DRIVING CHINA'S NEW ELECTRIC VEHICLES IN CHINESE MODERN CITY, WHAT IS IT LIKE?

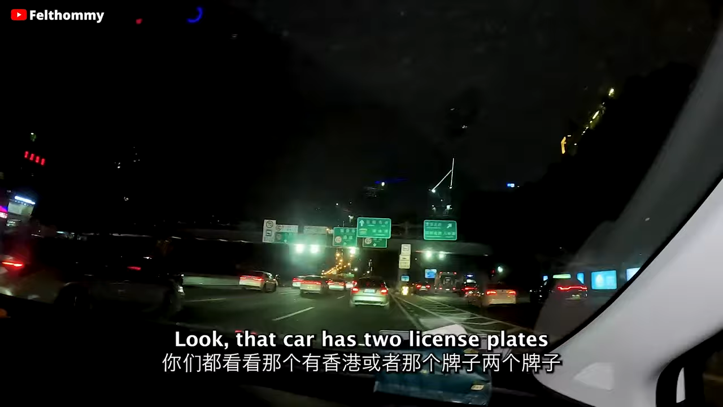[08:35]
那个牌子两个牌子我住我们近一点我给你们看啊
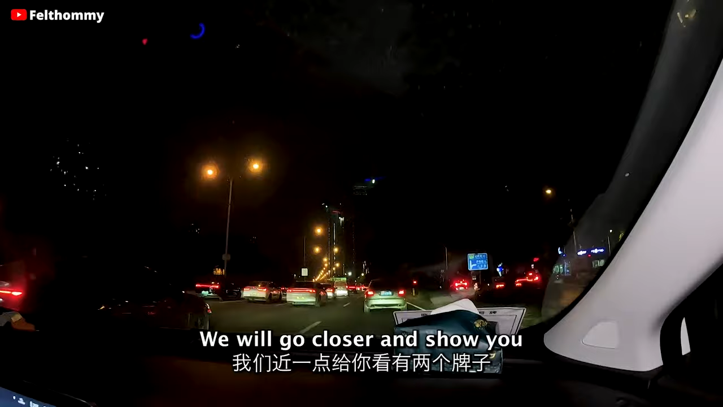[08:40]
有两个牌子车车车车很正常的
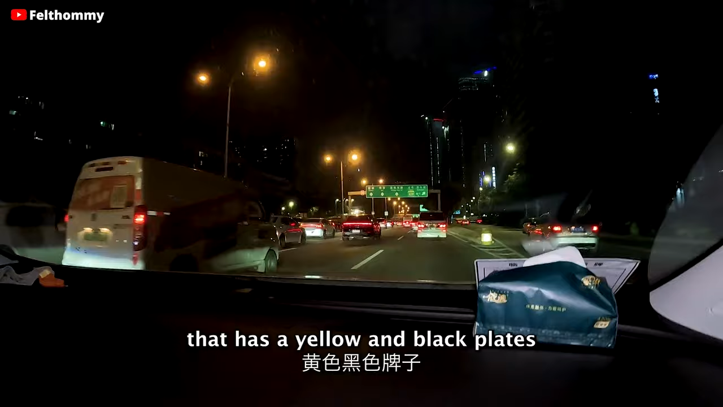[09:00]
色然后黑色牌子是不是啊你看看对对这个是香港是不是对香港对香港然后深圳对
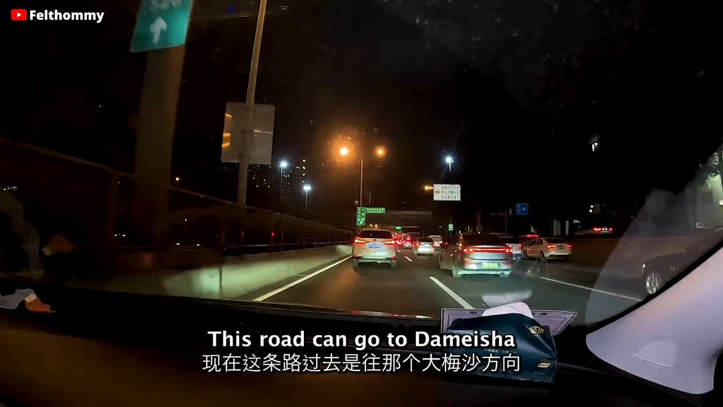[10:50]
现在这条路过去的话是往那个大梅沙方向大梅沙哦